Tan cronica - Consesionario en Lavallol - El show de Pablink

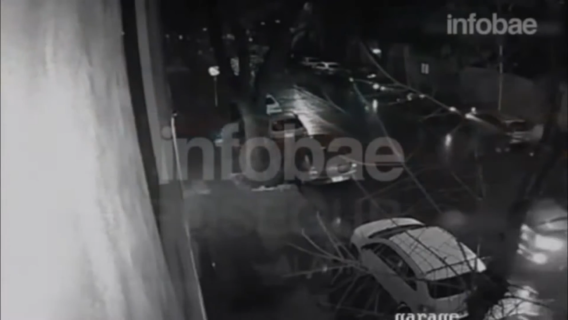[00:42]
Como no vi que iba a chocar, estaba puesto todo mal, le di a tres ondas y dos corsas. Libertad, mi auto es un desastre, mi vida un poco más.